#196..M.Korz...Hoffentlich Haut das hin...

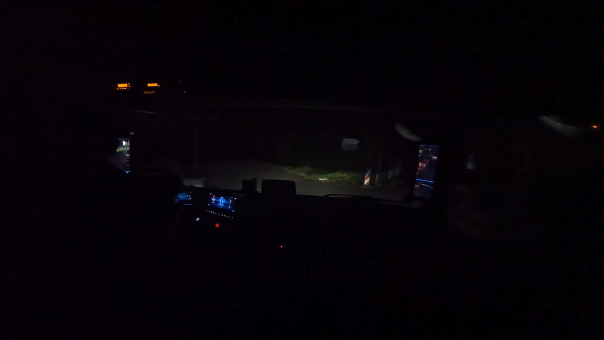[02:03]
Begrenzungsleuchte ist wohl unterwegs rausgefallen. Ich hab's. Das ist das ein Ast oder liegt da ein Bäume? Liegt da ein Bäume, ist ein Ast.
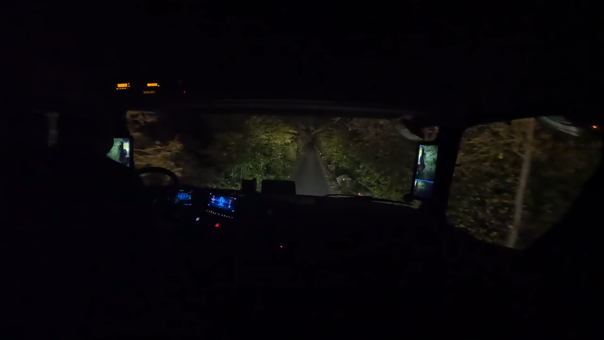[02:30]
Das habe ich unterwegs gehört. War auch ein bisschen erschrocken. Ja, ist wohl runtergefallen und ist direkt ans an das rot-weiße Schild dran. So. Sieht gut aus.